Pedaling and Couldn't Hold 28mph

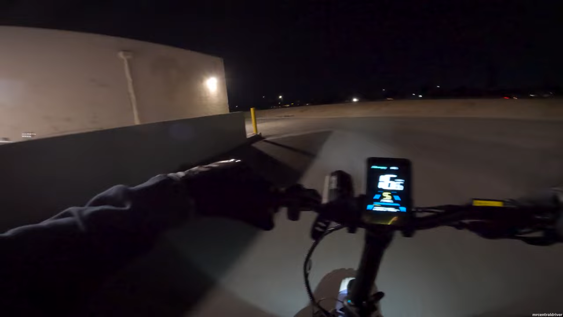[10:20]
all right so we have a lot of lights back here so it's kind of hard to tell but it looks decent i guess not something i truly think is great but it is working one thing i do like about the light is that when you do turn it on the display gets darker such a nice small little touch right there let's go out let's go out this way
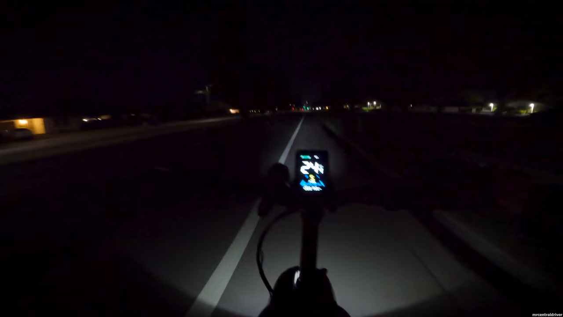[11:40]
person it's really hard to say because i see it on the gopro side when i'm on the computer i'm like oh that looks way different but uh it's not super wide i can see in this lane which is nice i can see a little bit up here going almost to the sidewalk but doesn't fully go that far but it's just not super bright it you could deal with it it's not like you're not going to be happy about it but if you ride at night guys all the time you want to upgrade this light because right now let's okay you guys see this light right here
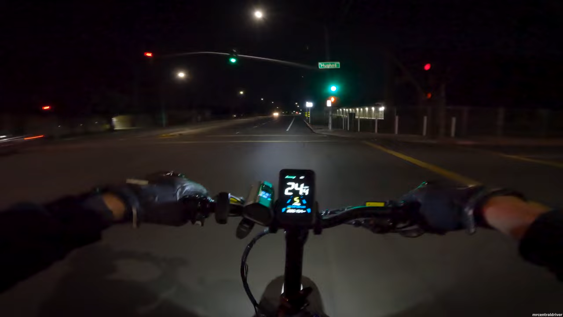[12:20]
better now let me see if i have it in the highest mode i think i do but i just wanted to you know double check okay that's the highest mode it took me a little bit to figure it out but there we go guys you see how crazy this light is compared to the stock light now i will briefly turn off the stock light um hopefully no one's behind me because i do not want to get ran over all right we're good we're good all right hold on let me do this okay the stock headlight is off completely i'm running off the aftermarket one and to prove it let's
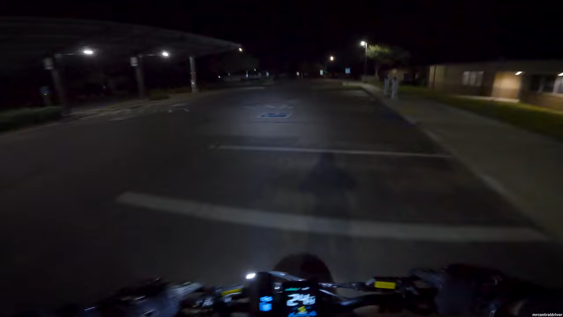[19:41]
oh oh wow that was very comfortable jumping off the curb kitty kitty